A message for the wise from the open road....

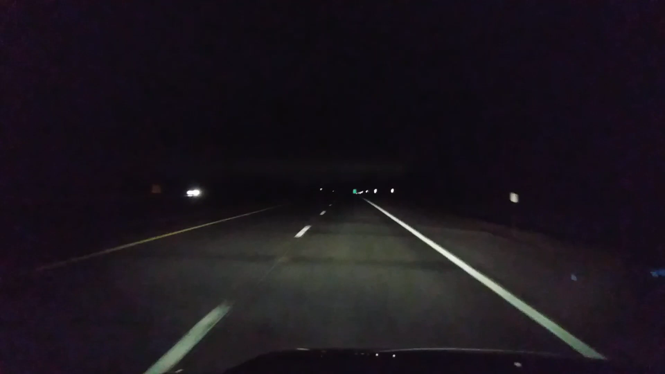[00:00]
This is 390 North from the Livonia Exit heading up to the Avon Lima Exit. What do you not see out here this evening? Another car or truck.